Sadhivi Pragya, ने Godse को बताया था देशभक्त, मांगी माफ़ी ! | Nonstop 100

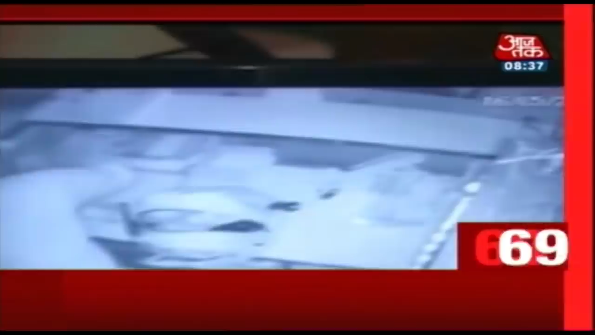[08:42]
पंजाब के तरंतारन में मनी ट्रांसफर करने वाली कंपनी के दफ्तर में लूट तीन लाग छपन हजार की रकम पर बदमाश्रों ने किया हार्जा